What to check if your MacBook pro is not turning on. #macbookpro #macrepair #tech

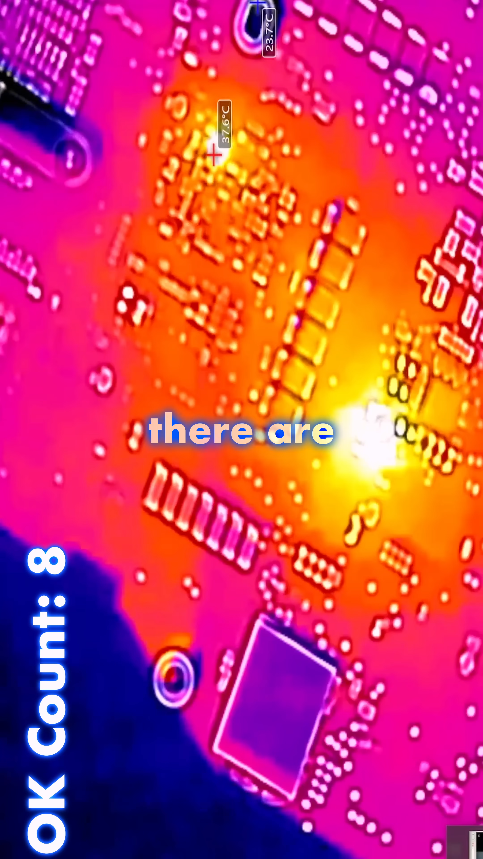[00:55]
are two places lighting up we have a winner here because it's actually visible through the microscope without needing to do anything else